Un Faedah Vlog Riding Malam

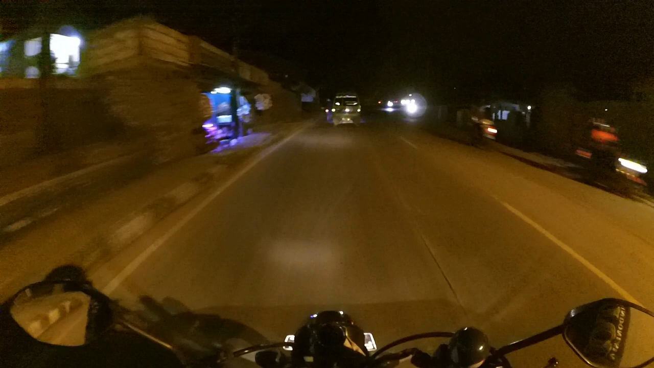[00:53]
yuk lah kita cari suasana tempat yang benak sampe gak tau kita ridingnya kemana ya random aja deh ada yang di jalan apa aja kita bahas oke guys
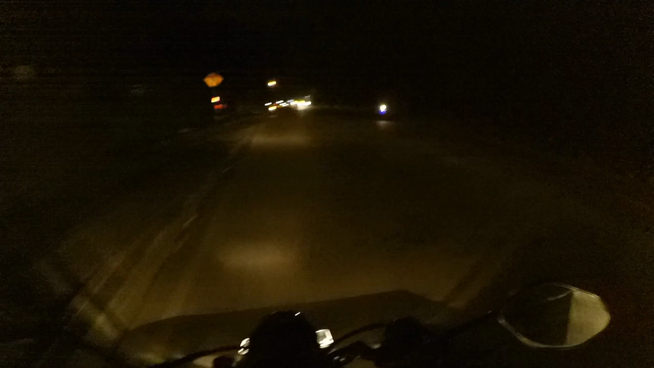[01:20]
hari ini malam minggu suasana jalan di jalur ciawi sukabumi ini lancar
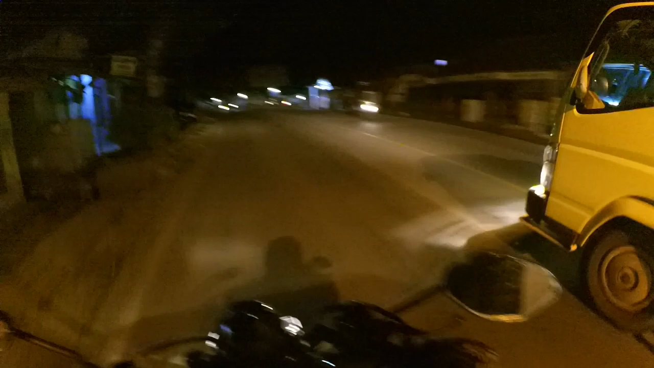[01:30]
gak terlihat kepadatan seperti biasanya malam minggu biasanya disini macet banget guys sekarang ini lancar banget ya gak seperti biasanya apa lagi musim tanggal muda tanggal tua tanggal tua kan ya tanggal 23an
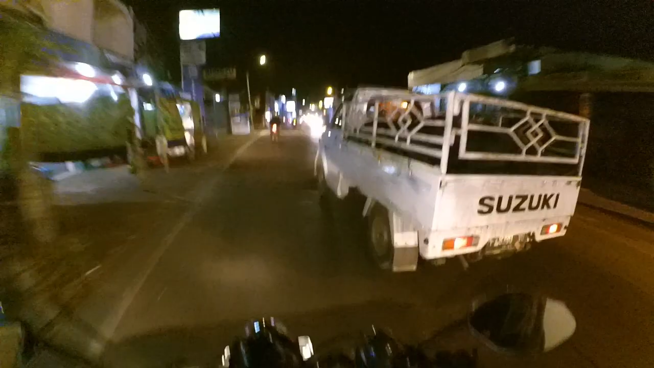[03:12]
Oke guys, kita main ke pasar malam aja
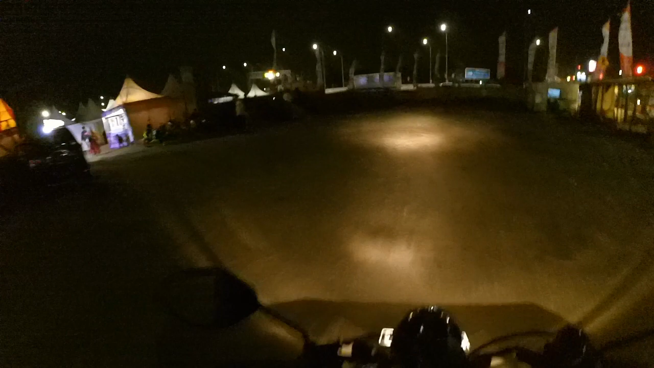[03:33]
Sini ada pasar malam guys, yuk, habis limburan